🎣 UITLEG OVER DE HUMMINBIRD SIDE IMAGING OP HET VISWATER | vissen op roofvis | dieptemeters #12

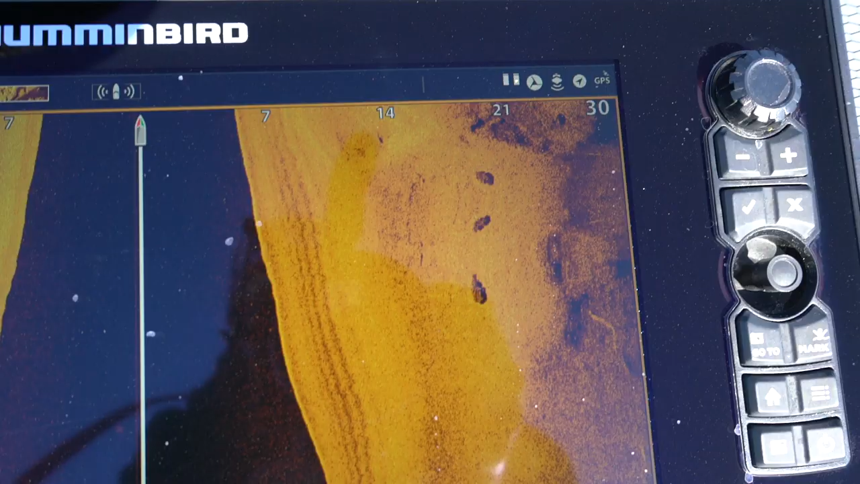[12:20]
Aan de rechterzijde van het scherm zien we eigenlijk drie dotten.
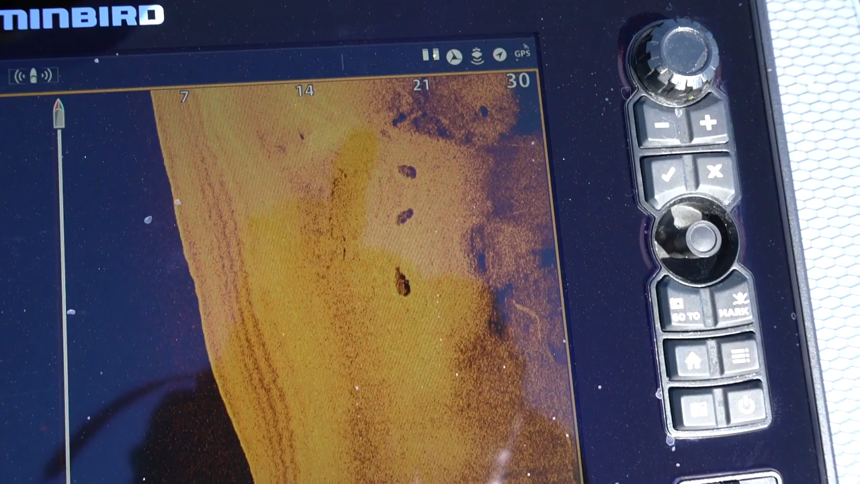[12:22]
Dat zijn waarschijnlijk drie wierbedjes. Ja, dat kan weer interessant zijn als we daar eventueel snoek op willen zoeken.
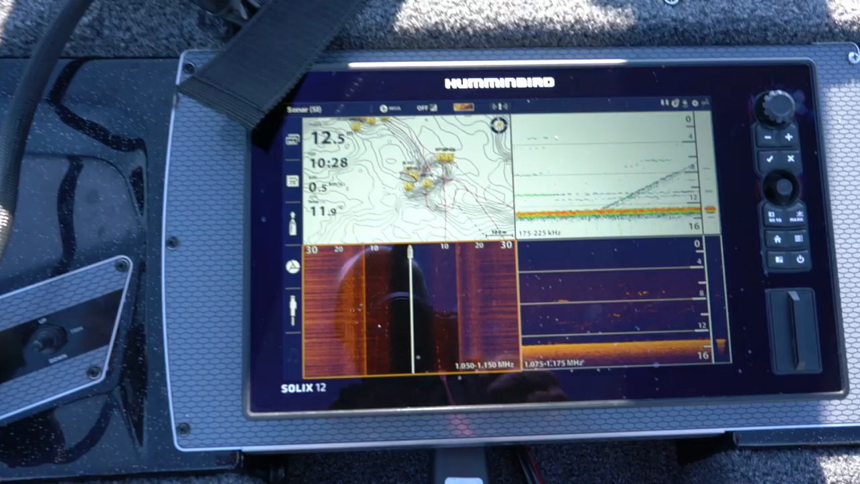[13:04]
Je hebt de navionneskaart, je hebt de side imaging, je hebt de down imaging en je hebt de gewone dieptemeter instellingen.
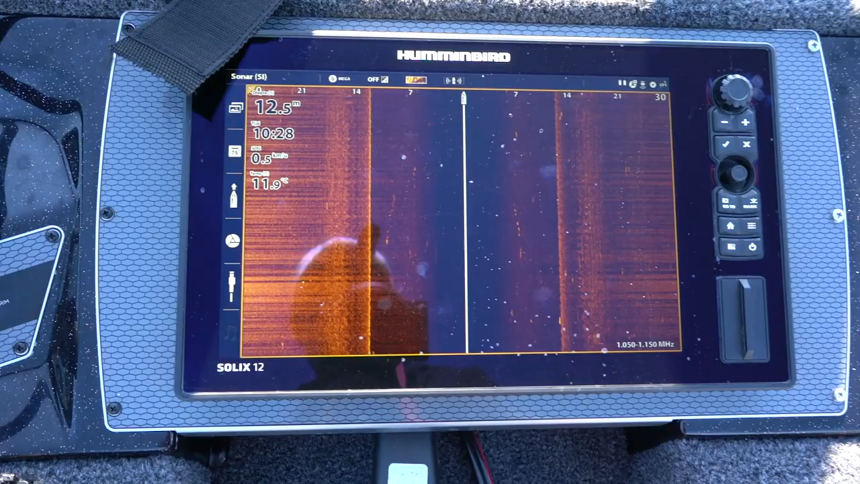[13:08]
On screen: water 11.9°C
Nou, met de navionneskaart zoek ik altijd het telud op.